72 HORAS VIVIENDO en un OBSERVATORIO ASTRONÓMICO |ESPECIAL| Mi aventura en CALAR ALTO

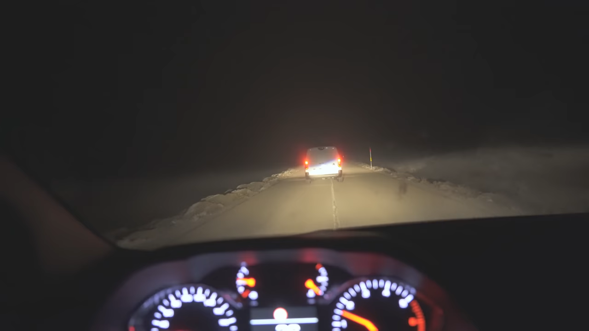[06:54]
Muchísima, muchísima humedad, muchísima niebla, 4 grados de temperatura, con el punto de rocío también en ese entorno, con lo cual todas las cúpulas de calar alto cerradas por problemas de condensación. Así que nada, la noche pinta bastante mal. Lo que van a hacer ahora va a ser llevarnos a la cúpula del telescopio de 3 metros y medio. Van a enseñárnosla, enseñarnos el telescopio y demás.